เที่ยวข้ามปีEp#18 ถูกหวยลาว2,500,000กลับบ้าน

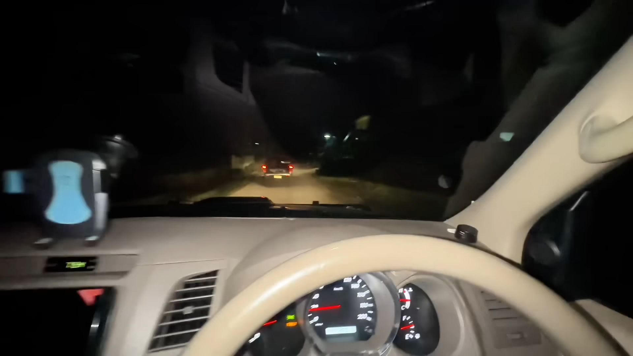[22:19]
มาถึงบ้านแล้วพี่น้อง อยู่บ้านเกือบ 20 วันพี่น้องป๊ะ อยากกับผลครับ
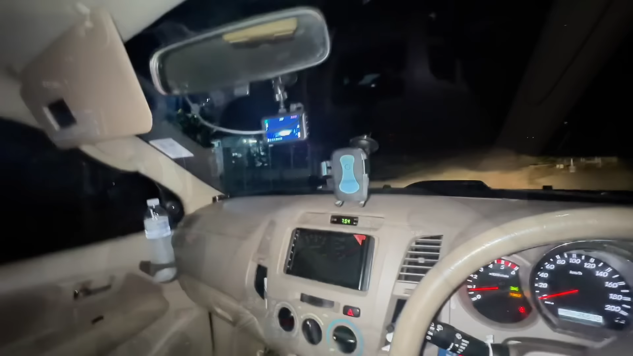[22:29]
เดี๋ยวให้พุทธิการปวดประตูก่อนจบทิบการเดินทางนะพี่น้องนี้นะ2,657 กิโลครับ 1 ทุ่ม 50 สีละทีเมื่อนเดิมอ้า โอ้ บ้านสวนเป็นยังไงบ้างเน้องมือตึกตือเลยที่นี่รถจดของนอกนี้ รถอยู่ครบ โอ้....